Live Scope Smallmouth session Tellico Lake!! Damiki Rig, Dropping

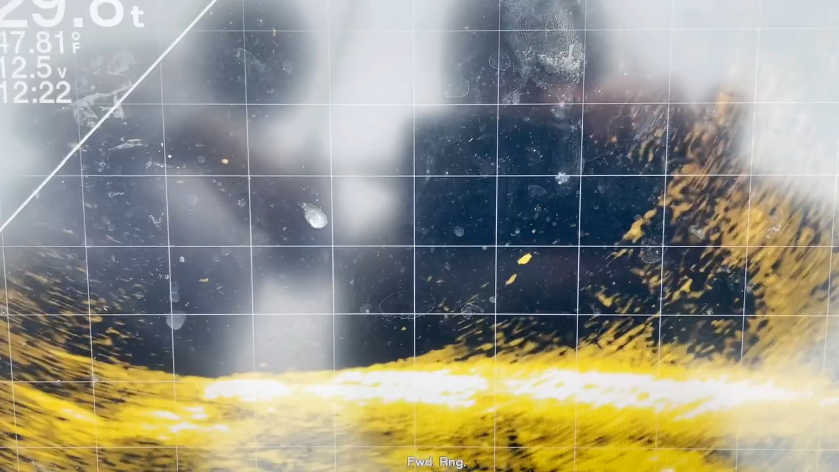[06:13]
On screen: water 47.81°F
Seeing if I can get a hint of a smallmouth or a bass or anything coming up off the bottom just to get a hint of where they're at.
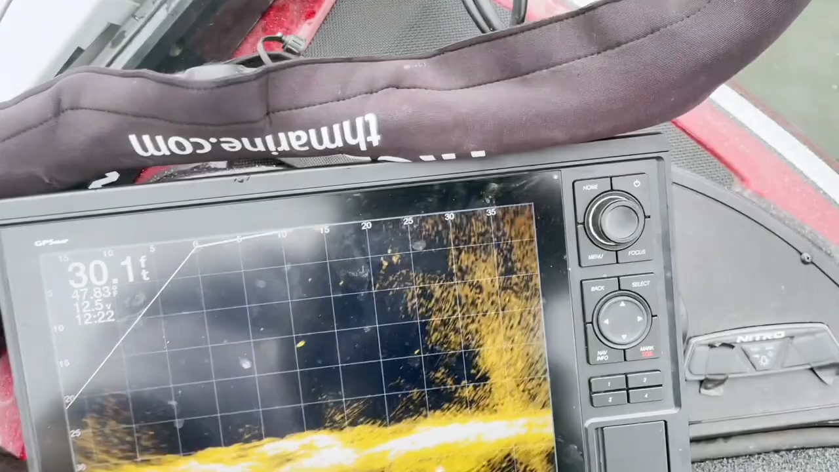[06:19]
On screen: depth 30.1 ft
I'm always, I'm 30 foot, 35 foot out I think right now. Yeah. I'm scanning 35 foot out.
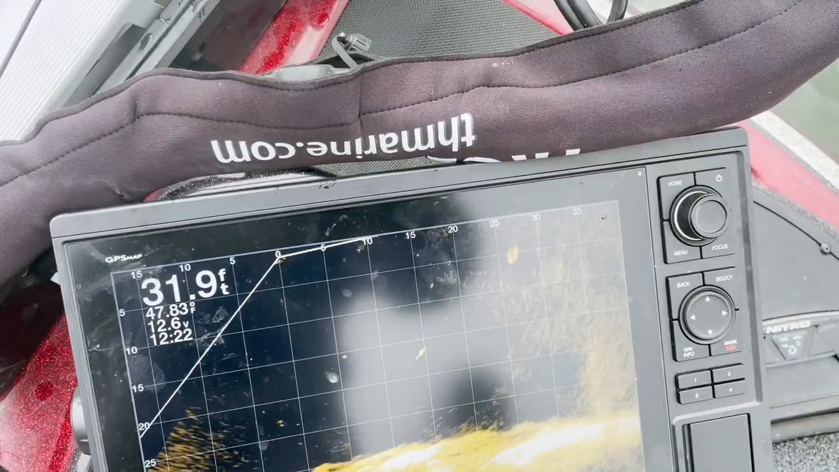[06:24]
On screen: depth 31.9 ft
But this color palette allows me to see fish that lift up their self up off the bottom.
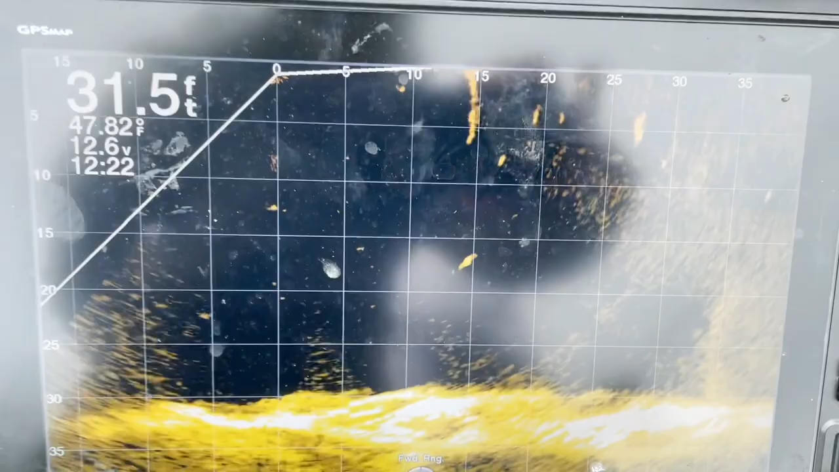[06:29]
On screen: depth 31.5 ft, water 47.82°F
Just give their self away is what I call it. Because it's really hard to tell if they're on the bottom. So I just pitch my bait out. It's going down at 10 feet out right now.
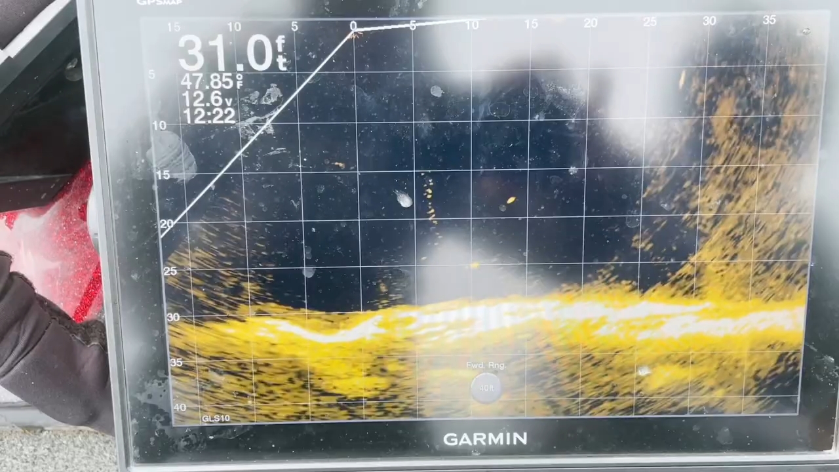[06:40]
On screen: depth 31.0 ft, water 47.85°F
I hear, actually you can see one come off the bottom already.
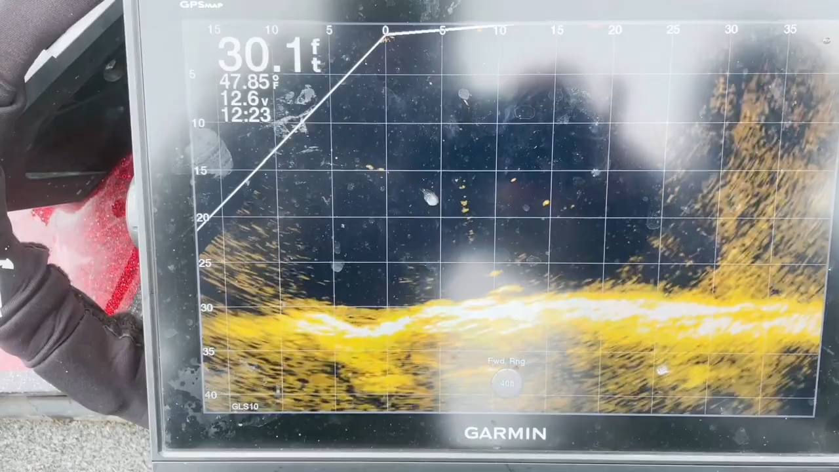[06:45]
On screen: depth 30.1 ft
Stop it right there. There's two. And there's a third one on the bottom now. But I think, yep, this one got it right there. And you can see two or three more that's lifting up following them.
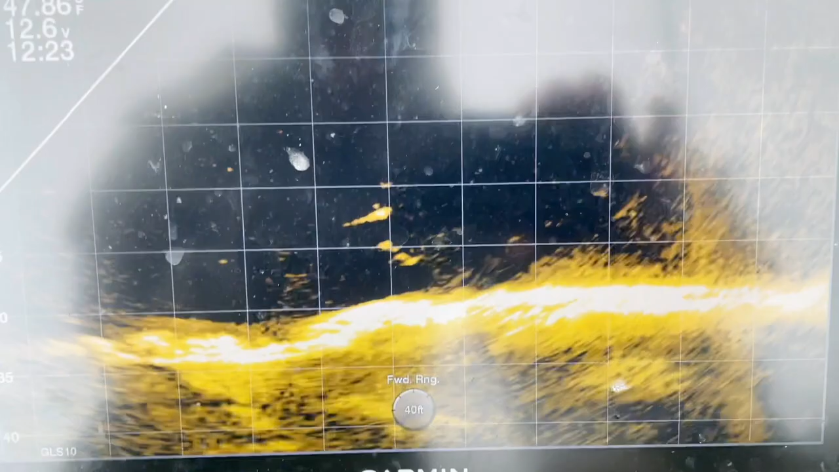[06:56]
So that means they got fired up. That's what we call it. They're getting fired up.
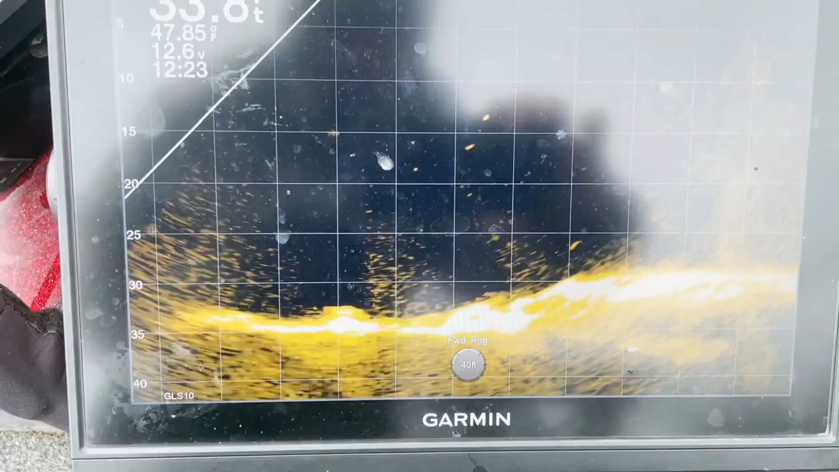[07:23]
their buddies are eating the shad that come out of their mouth. So that's the whole time.
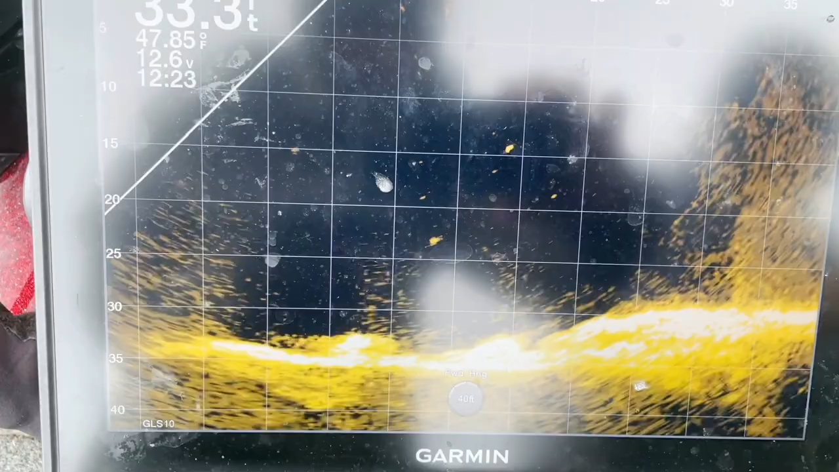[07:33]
On screen: water 47.85°F
You're just dropping, dropping, dropping. You can tell that we got two or three rods out and we're just dropping immediately on them just to get down there while they're fired up and keep them fired up. You can see it dropped the bait down. It's down there. Right now it's five foot out.
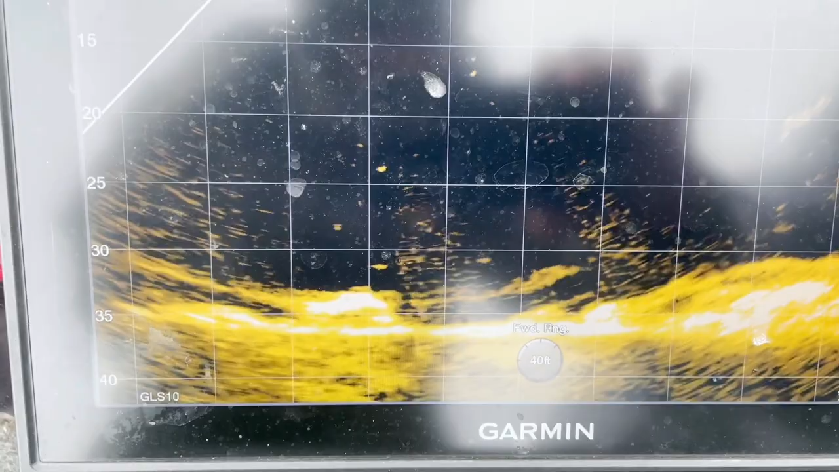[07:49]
And here comes a fish right below it. He sees it. He's shooting up. Shooting up. All right. I set the hook and I miss him. I think. No, no, no. This isn't it.
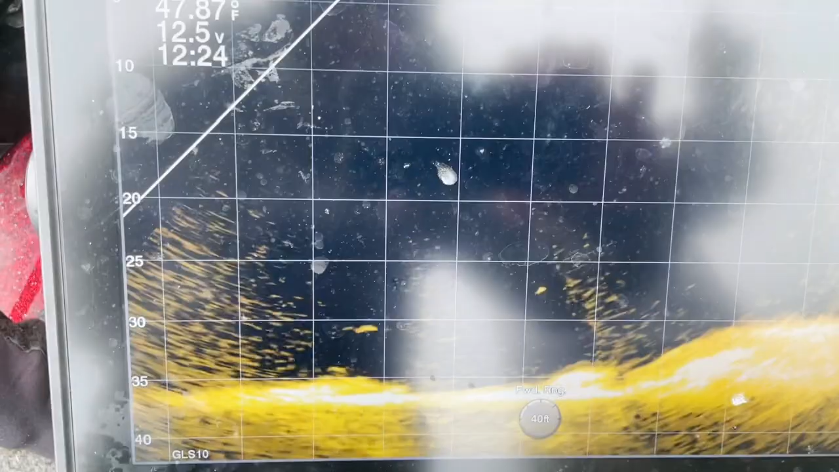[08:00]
On screen: water 47.87°F
Got him again. Yep. I think this is another good one. Oh, yeah. Okay.